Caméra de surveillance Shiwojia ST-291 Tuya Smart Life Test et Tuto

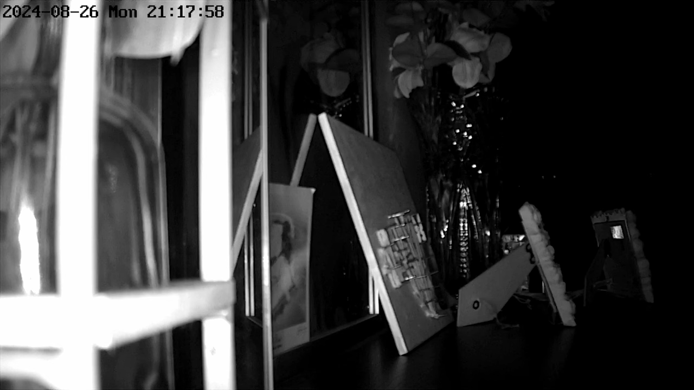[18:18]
qu'elle soit trop proche d'un mur ou des objets devant sinon les objets devant bas seront trop lumineux et l'arrière trop sombre
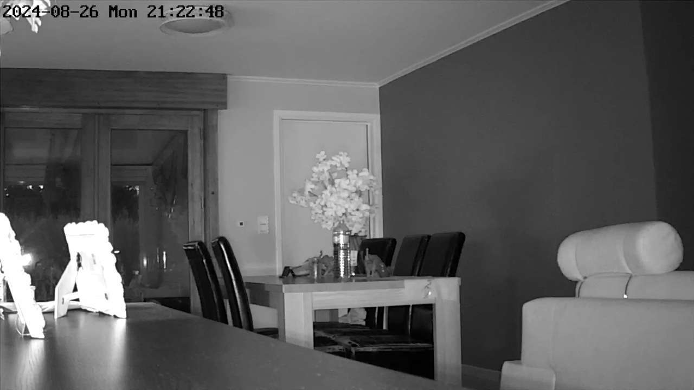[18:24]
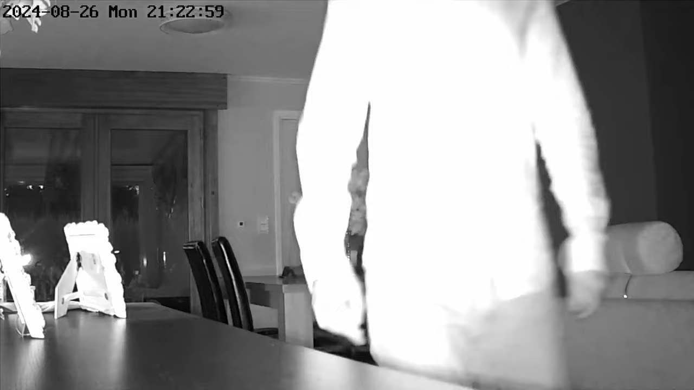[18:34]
le suivi des mouvements c'est un suivi automatique des objets et non de forme humaine la caméra va suivre